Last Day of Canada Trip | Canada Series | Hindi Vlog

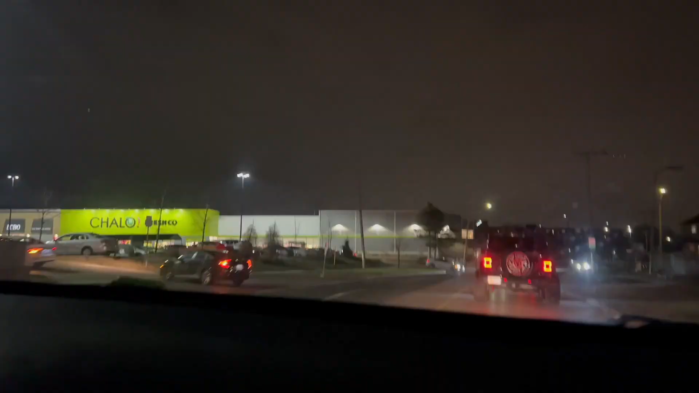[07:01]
हाँ भाई कहाँ आ गए? सुमित वेस्टवुड प्लाजा। तो क्यों ये प्लाजा क्यों मशहूर है?